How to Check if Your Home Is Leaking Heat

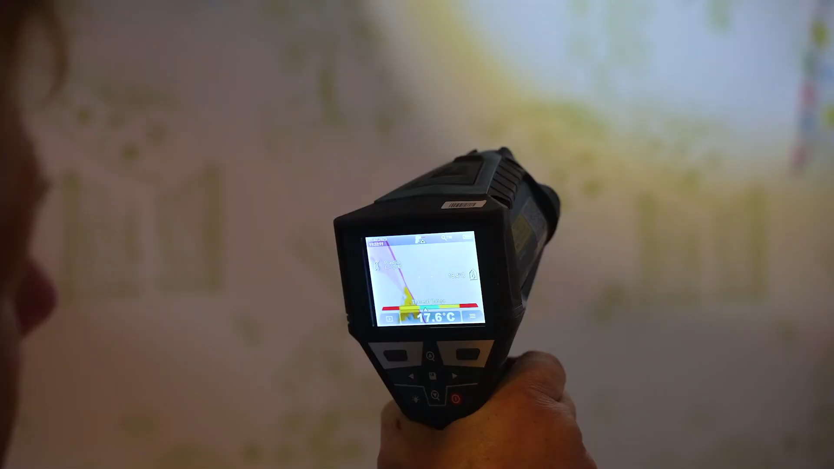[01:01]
so we're in the green now the
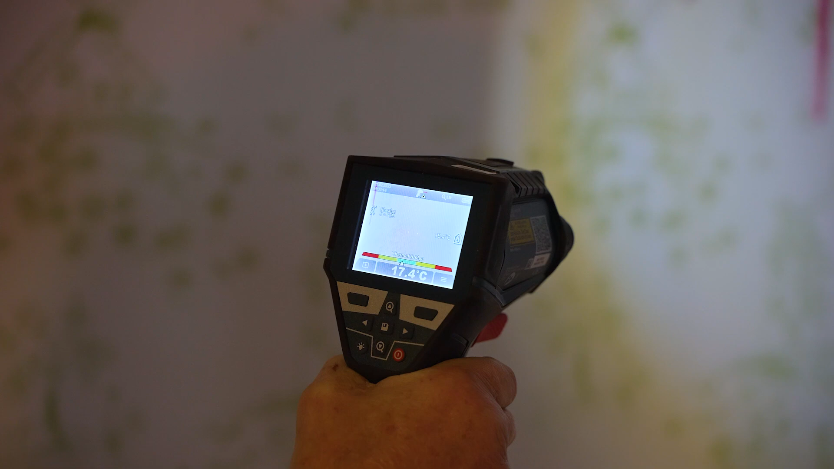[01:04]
green nothing showing up crazy there this
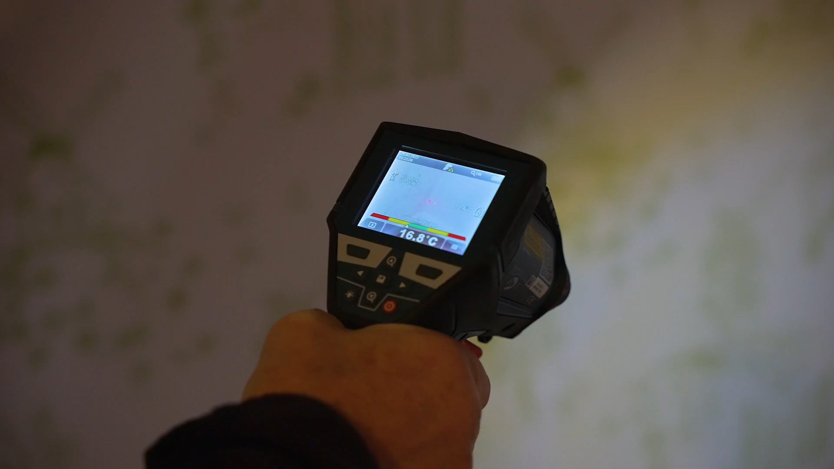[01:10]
is the clear just to prove this things working we got Jeff look how hot is there
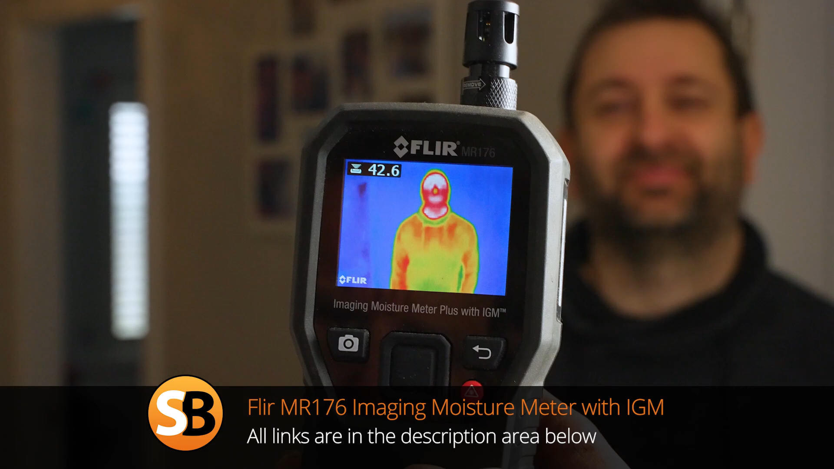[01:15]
a lot of people love this flare his head his brain is hot his top office is what
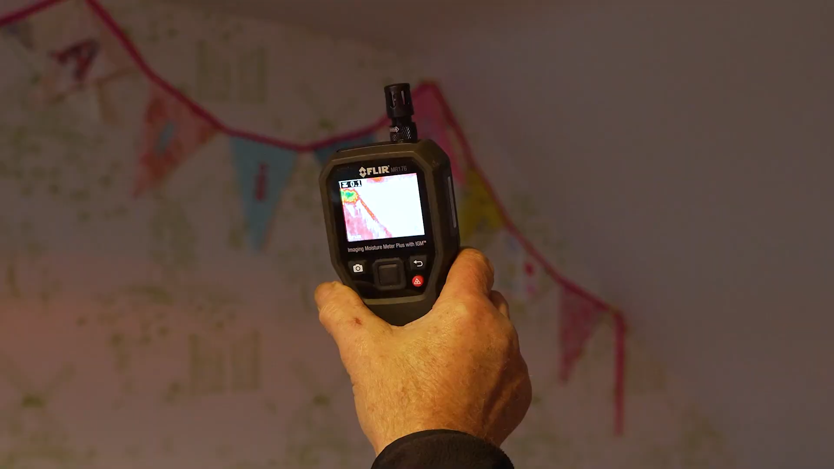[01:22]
we can see there if we were looking seeing any blue we would be concerned there's a little bit small spots where the
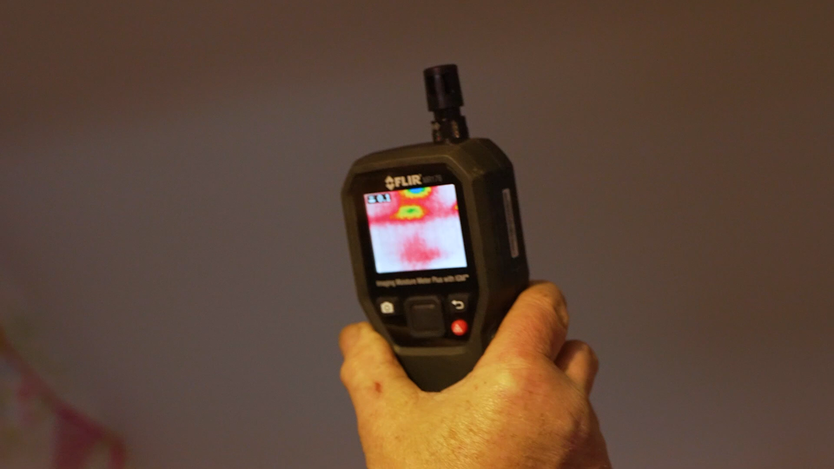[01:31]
insulation is not down there's a little bit just here that's not unusual when you get a
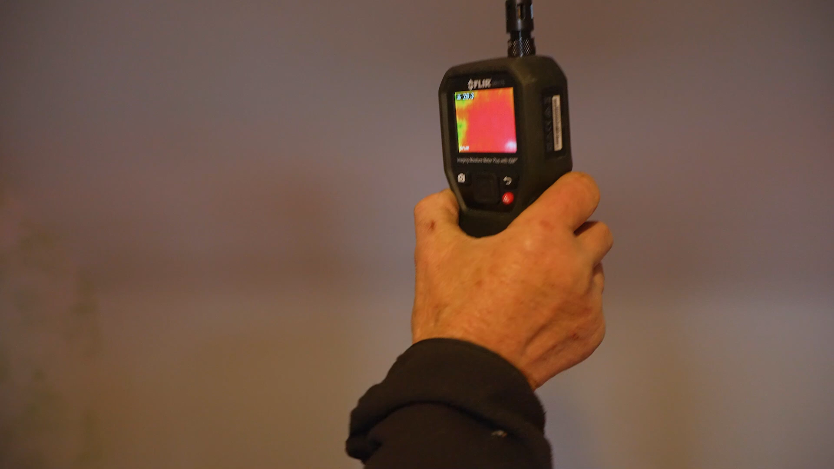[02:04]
would be a small bit I'm not alarmed by that but you just see that little spot
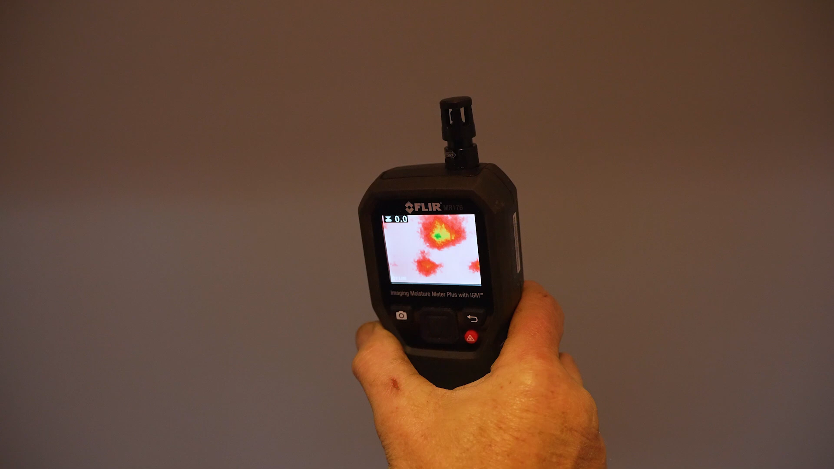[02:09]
kind of there this is just one that you plug in the bottom of your phone this is for an Android phone here gives
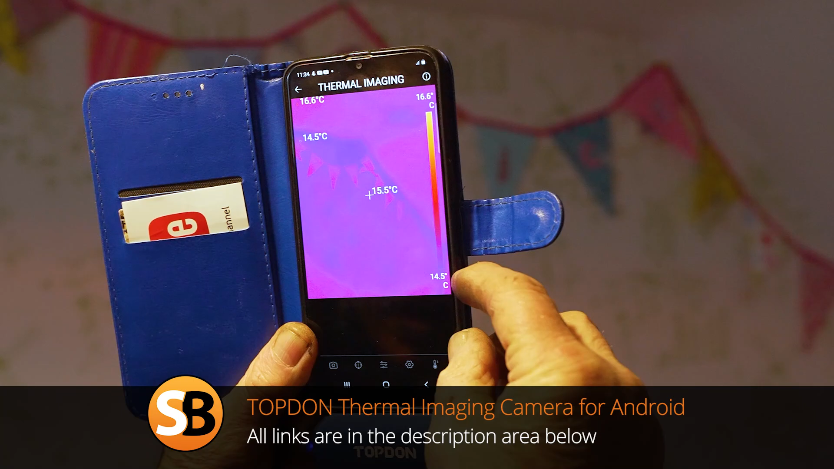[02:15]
On screen: spot 15.5°C, scale top 16.6°C, scale bottom 14.5°C
you a slightly different reading but in some ways is a lot easier to understand and you can see that
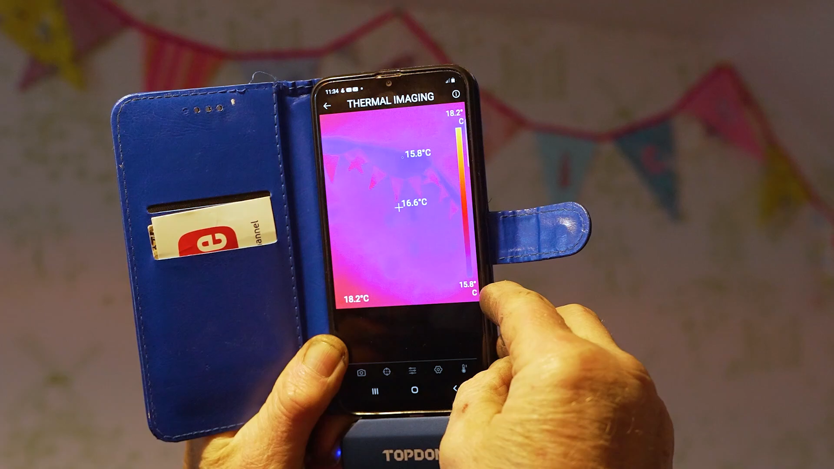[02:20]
On screen: spot 16.6°C, scale top 18.2°C, scale bottom 15.8°C
we've got a difference between the ambient temperature in a room and those spots there it's coming out 15 that's all right to go up there let's go over here and find that little cold spot if we can there it is there's a cold spot it comes down sometimes comes down 13
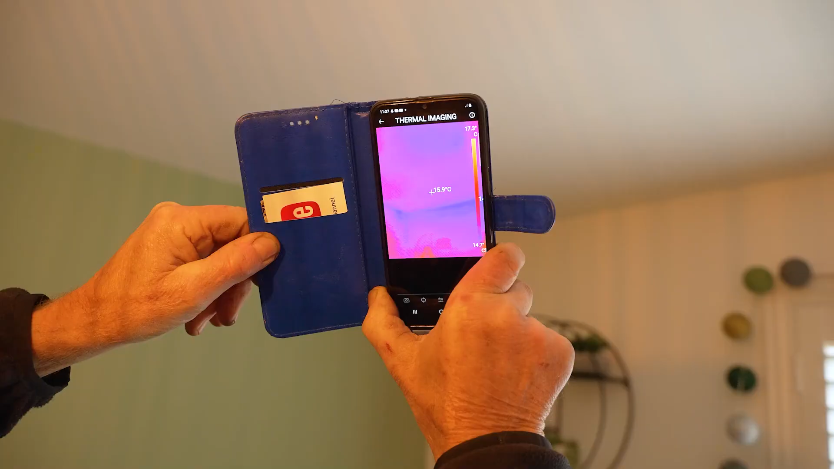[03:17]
all the way along the top here a bit of cold bridging a bit in the corner right